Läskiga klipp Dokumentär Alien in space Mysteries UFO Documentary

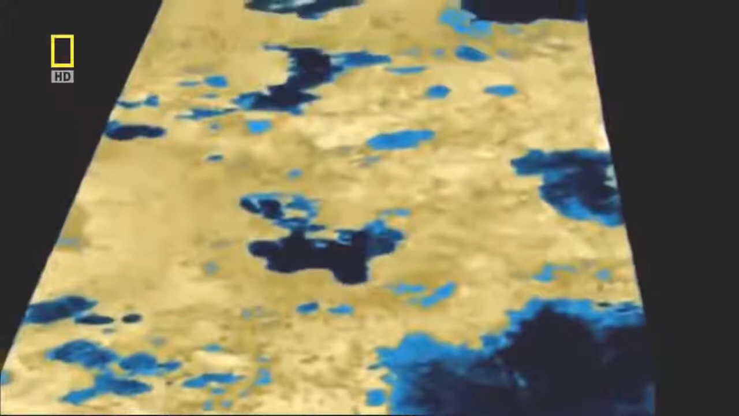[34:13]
Soon, thousands of lakes came into view, at least one bigger than the Great Lakes of North America.
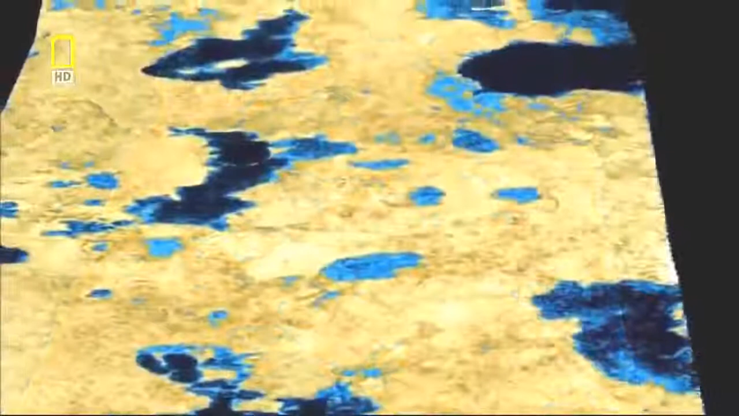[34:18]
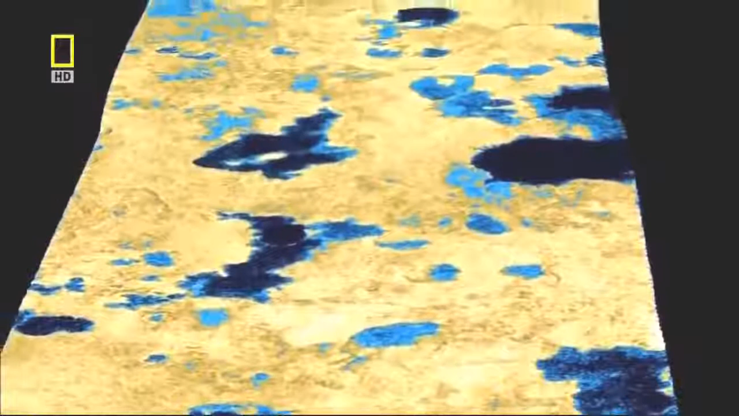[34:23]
It's the first time we've ever detected liquid on the surface of another celestial body. It kind of looks like Minnesota, except the lakes are not water, they're liquid natural gas.